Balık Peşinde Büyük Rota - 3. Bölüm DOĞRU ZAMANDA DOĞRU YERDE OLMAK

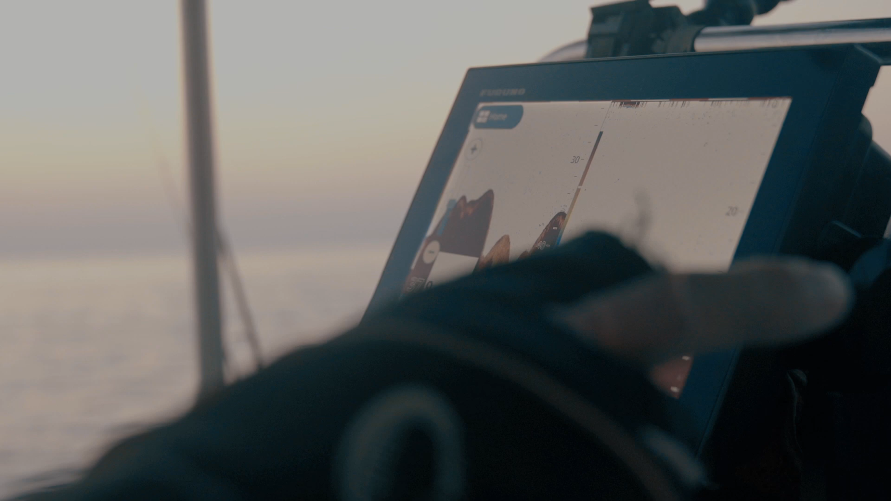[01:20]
Daha evvel balık tuttuğumuz noktaları işaretliyoruz. Aynı noktalara tekrar gidebiliyoruz böyle bu şekilde göründüğü gibi.
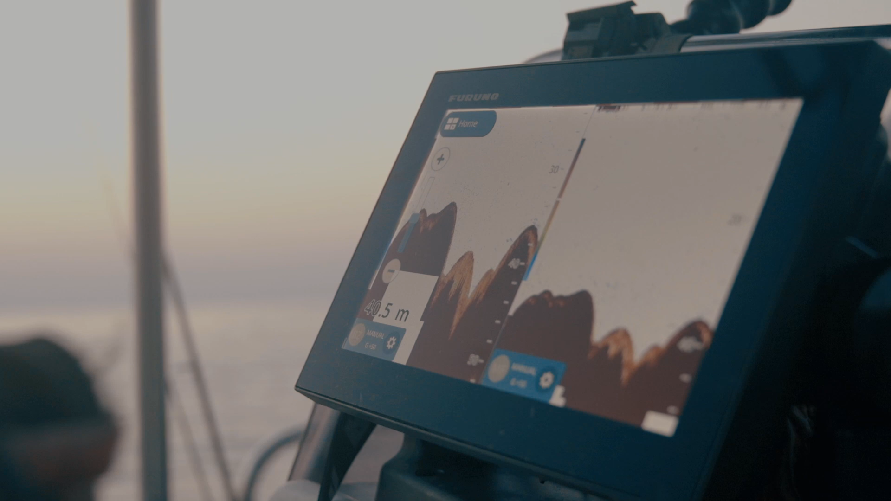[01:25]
Burada da dibi görüyoruz. Burası mesela 40 metrelik bir yer.
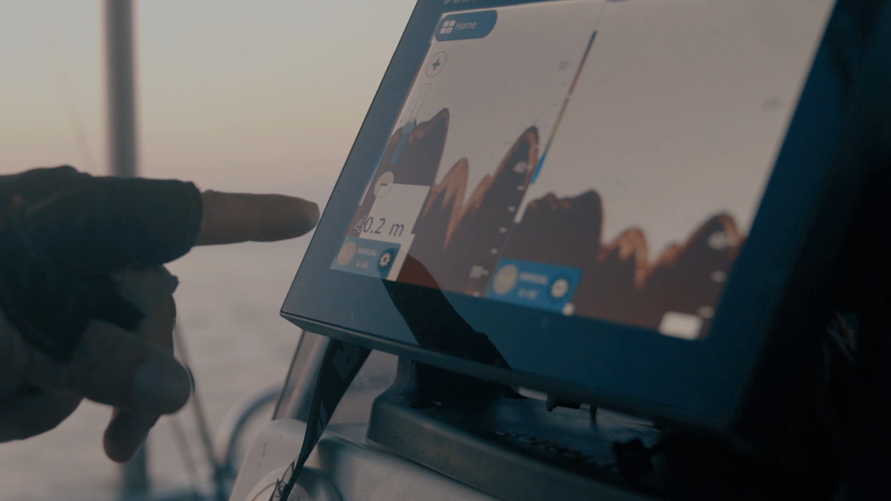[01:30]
Sağ taraf 0'dan 40 metreye kadar olan yeri gösteriyor.
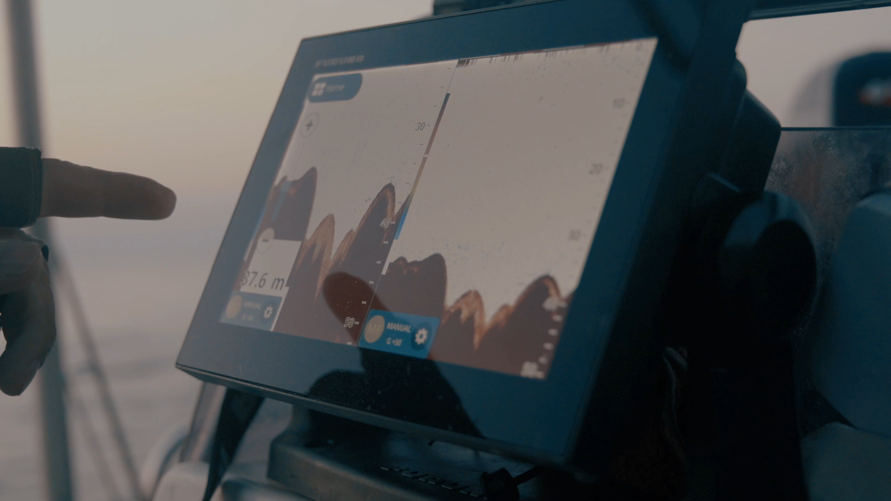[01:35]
Sol tarafsa 20'den 40'a kadar, yani şuradaki bölümü zoom yapmış. Bunu yükseltebiliyoruz.
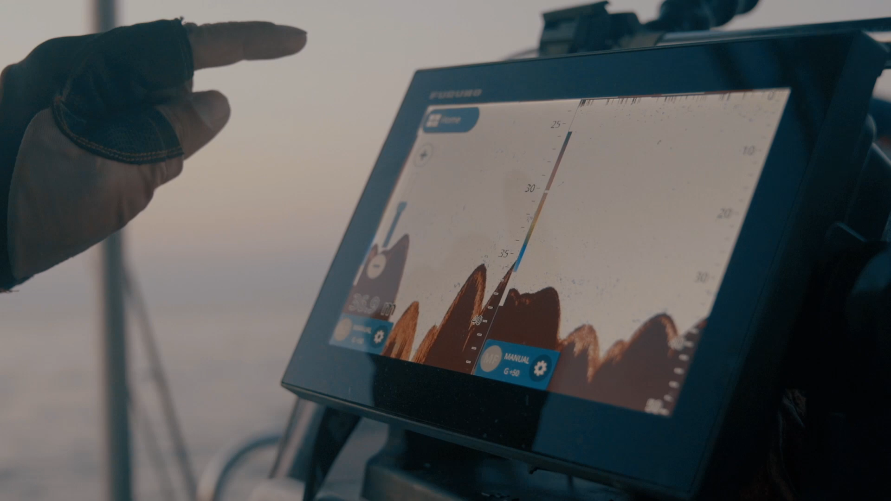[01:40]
Meramız çok güzel, çok girintili çıkıntılı, balığın en çok sevdiği yerlerden ama henüz bir tane bile balık görmedik.
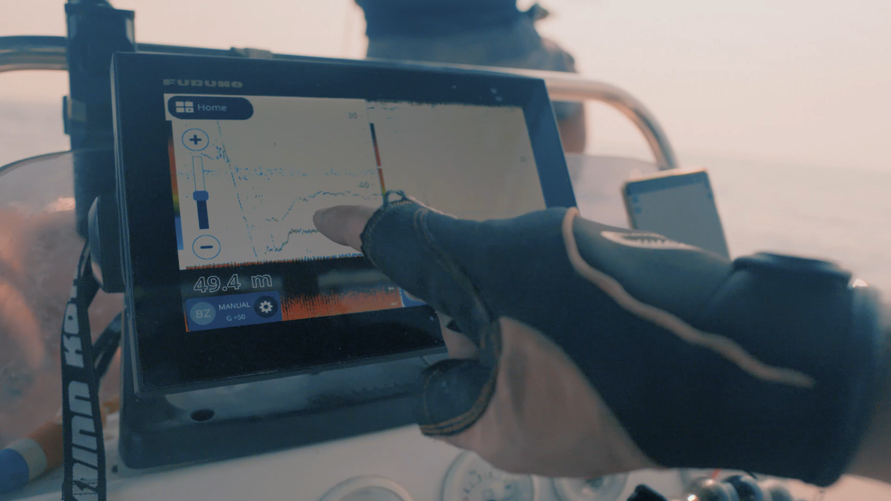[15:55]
On screen: depth 49.4 m
Canlı balığın alt tarafı, şu alttaki işaret bizim kurşunumuz. Şu üstteki işarette yüzen canlı balık.
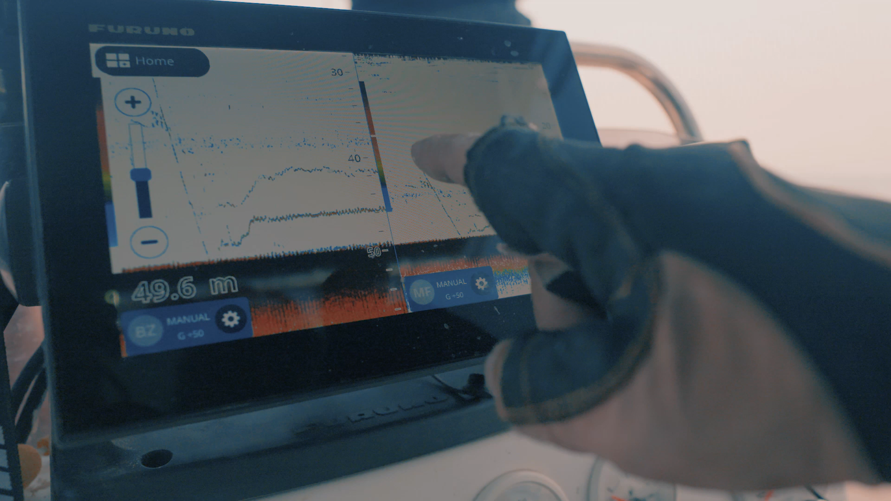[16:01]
On screen: depth 49.6 m
Canlı kaçışıyor şu anda. Eğer ki kuzuyu falan görürse daha da çok kaçışacak.
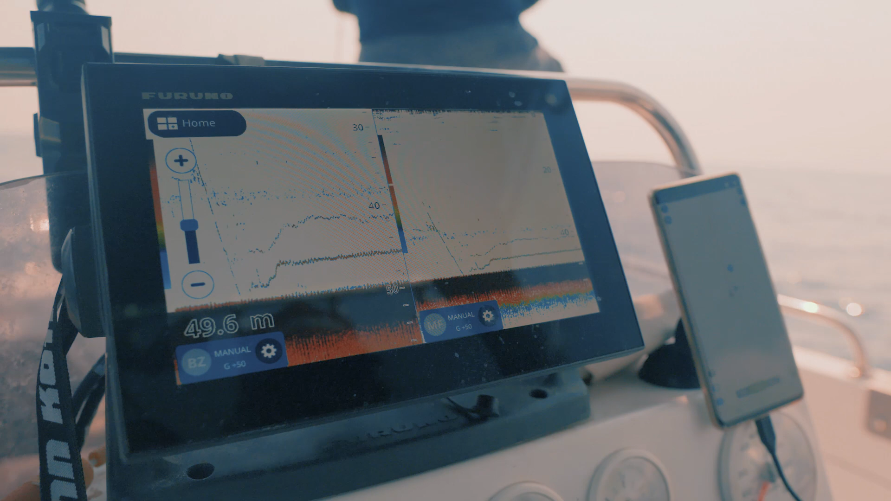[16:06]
On screen: depth 49.6 m
Bizim hiç şey vermemize, aksiyon vermemize gerek yok.